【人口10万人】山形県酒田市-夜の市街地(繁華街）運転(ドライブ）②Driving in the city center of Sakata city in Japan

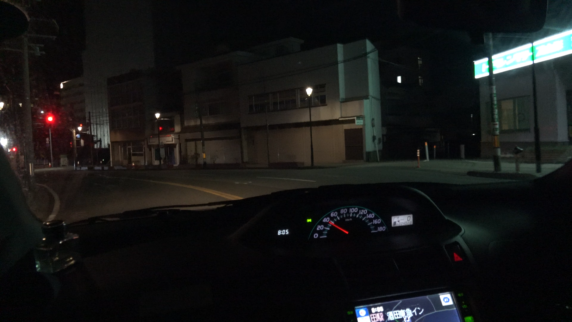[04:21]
これが駅かな駅に乗ってるかこれ
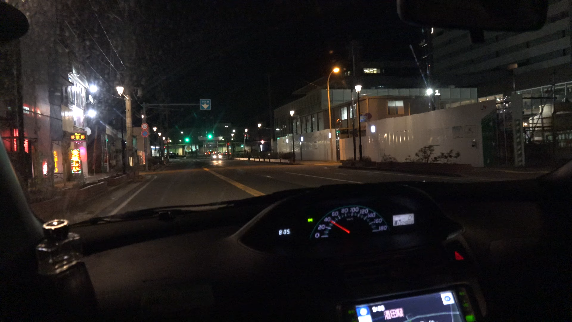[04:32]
で駅がちょうどロータリーになってて右側ですね右側が駅ですこれが駅です
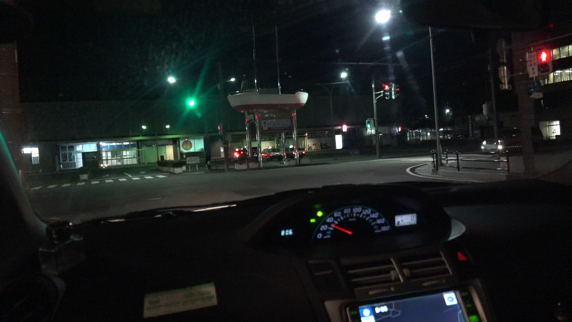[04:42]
左方向ですその先右方向ですこの周辺に右方向ですその先目的地は左側ですここはもう右側に行きますということでこのあたり見るとここよりも中間さっきのねちょっと離れたところ中通りかなあっちの方が中間近いあっちの方がちょっと行ってますカラオケ道具
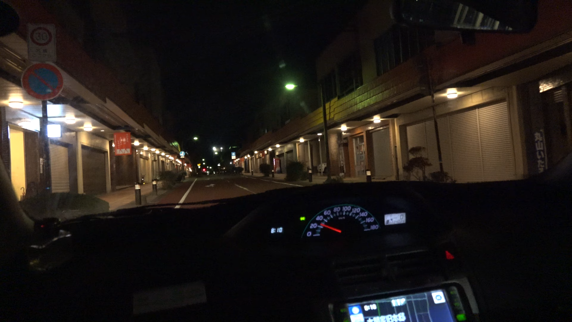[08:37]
昼間来た時は結構あんまりシャッターが閉まっているので寂しいですねだから少子高齢化とか色々大変なのかなと思いますおよそ300メートル先左方向です昼間も結構閉まっているのでシャッターが閉まっているので
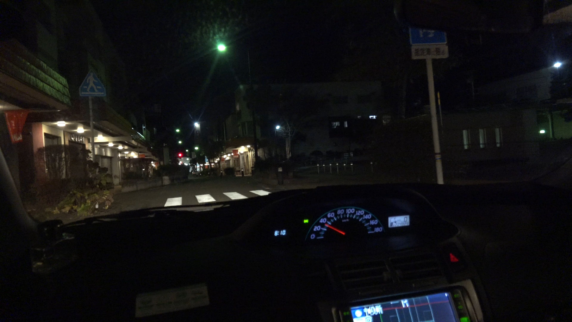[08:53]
その意味では夜来てみても歩くのが面白いんですよねところどころ夜お店がやっている店がありますからね昼間とか夜やっている店ここの通りは結構昼間とか昼間やっている店があるよねここでそこのところ清水屋
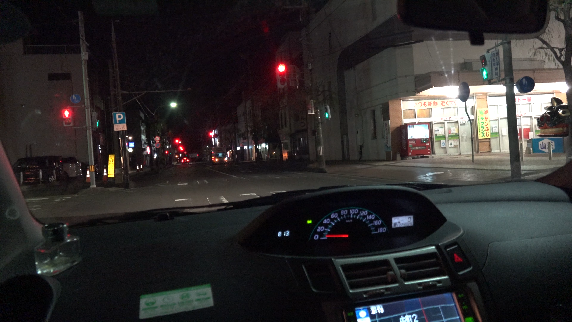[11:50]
ここやってるねただまあこのポジションだから山形は少ないですからどうかなどれだけ人がいるかとあんまり人いないですねこの辺りが所々落ちるので見せかかります